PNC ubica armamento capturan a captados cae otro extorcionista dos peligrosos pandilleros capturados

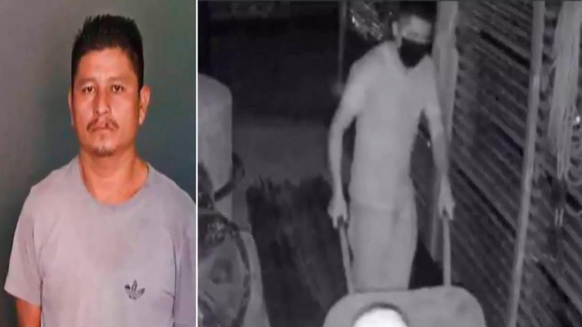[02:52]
Se les incaptó las herramientas que usaron para abrir el portón la Policía Nacional Civil. Confirmó la captura de dos sujetos que fueron
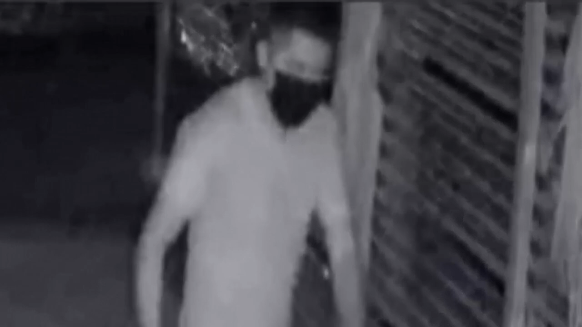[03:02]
captados cuando robaban una bodega con material de construcción en Olocuita, La Paz.
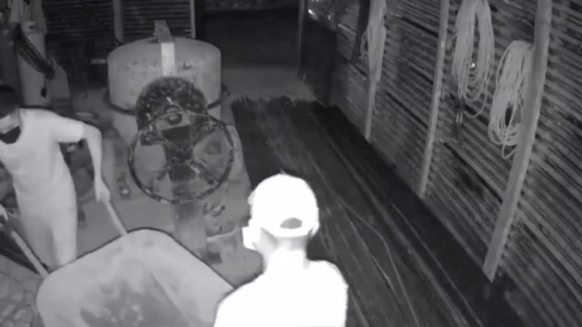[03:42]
Estoy mirando el video y estos mañosos dejaron sin nada las maitras de obra. Estas maitras de obra ya no van a tener herramientas para trabajar, tienen que comprar nuevas. Parece que la policía logró recuperar algunas de estas herramientas y se las van a regresar a los propietarios.
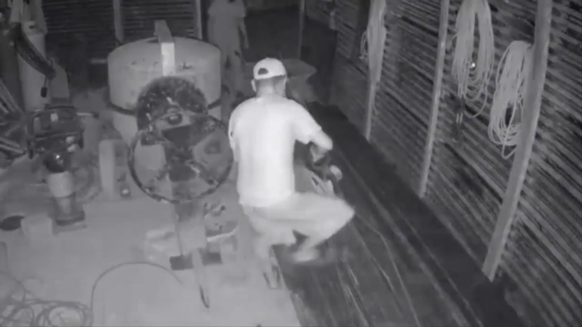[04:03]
A veces la Policía Nacional Civil logra recuperar lo robado. Estos ladrones siguen activos robando aunque hagan policías y soldados por todos lados.
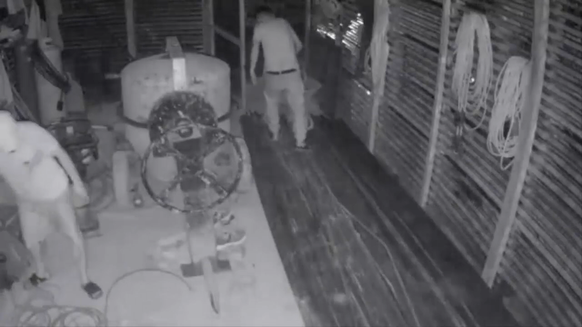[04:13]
Lo que no sabían estos mañosos es que los estaba grabando una cámara de videovigilancia. Capturan a sujetos que por ser padre y hermano de pandilleros trató de imponer nuevamente la extorsión en San Martín.